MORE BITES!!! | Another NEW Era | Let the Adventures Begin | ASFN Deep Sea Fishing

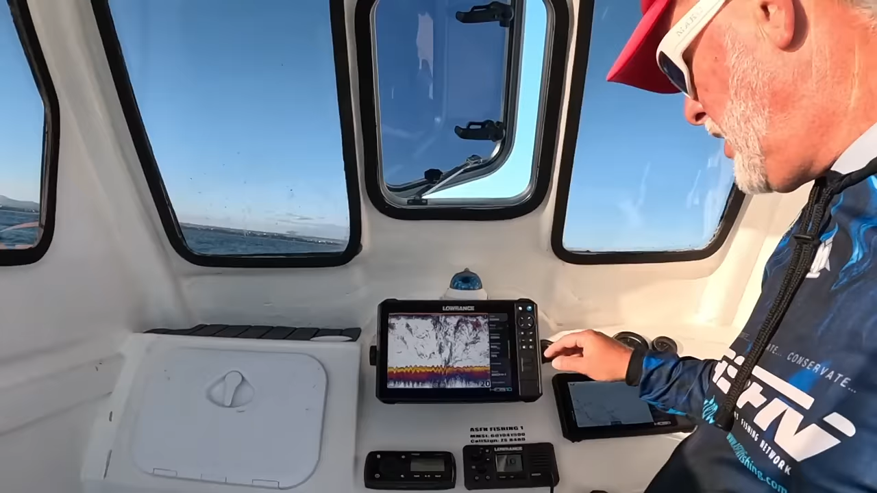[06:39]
a proper fish finder that can give you decent showing. But look at that.
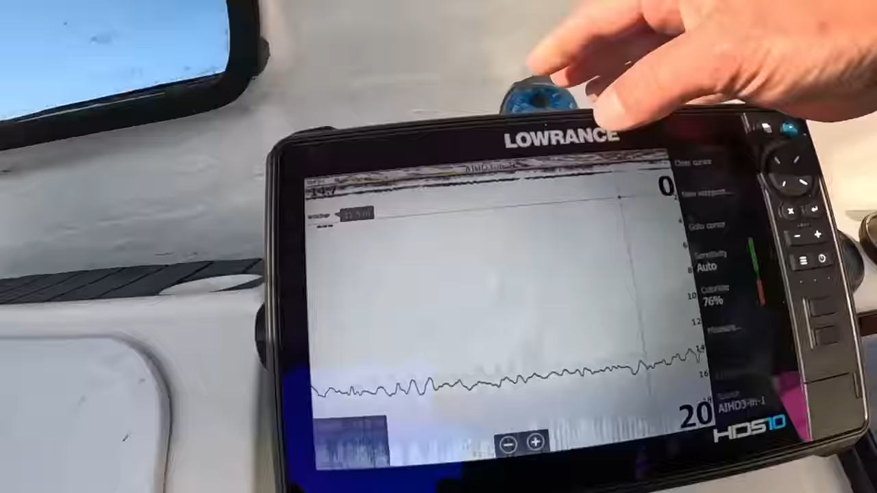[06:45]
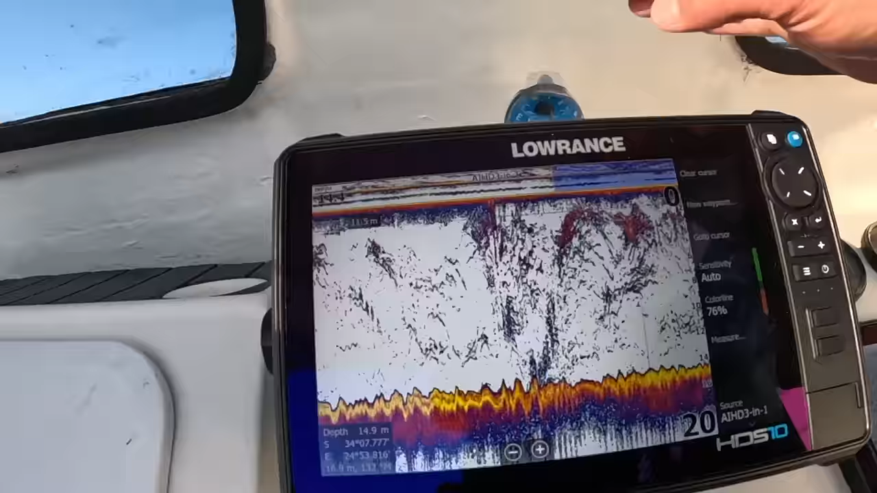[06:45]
On screen: depth 14.9 m
Now that's where, just mark it where I want to say new waypoint, and I change it to what I want.
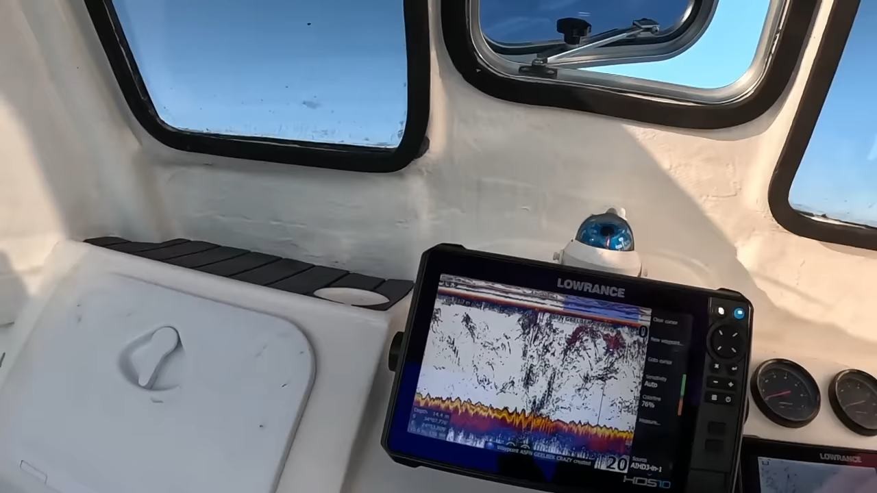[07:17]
Our spot's here, you clear your cursor, it's back, and we've got the mark.